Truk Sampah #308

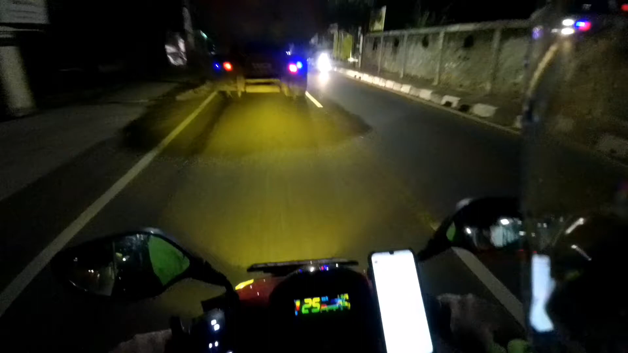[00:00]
Selamat malam di hari Sabtu 28 November 2020 jam 9.25 Grimis tipis mengundang daerah Bintaro Permai Ngantar
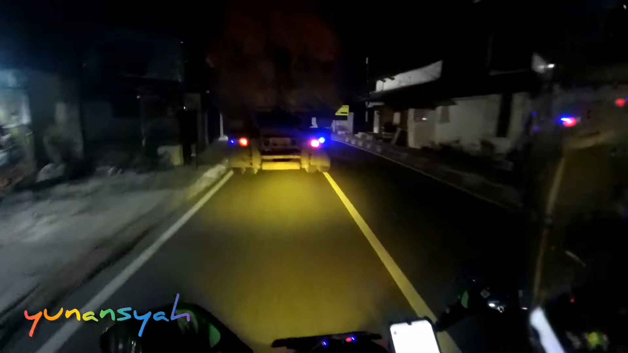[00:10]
dari veteran ke BMKG doang situ meteo lumayan deket lah Waduh mobil sampah Sampah Kalau di belakang mobil gini memang ya Pasti smelly ya
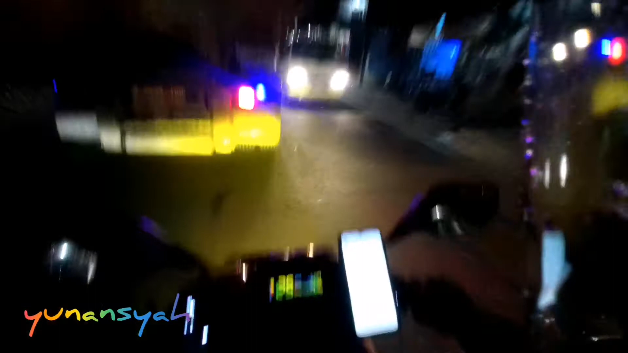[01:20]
Ini mau diantar kemana nih Kukir air belok ke arah kodam Ternyata tidak lurus Apakah Ke arah Daerah Baritos itu Ada juga tuh Kayak bang sampah kecil gitu ya Kayak diket taman-taman itu pertamanan Susah nyusulnya Wah ada berapa tuh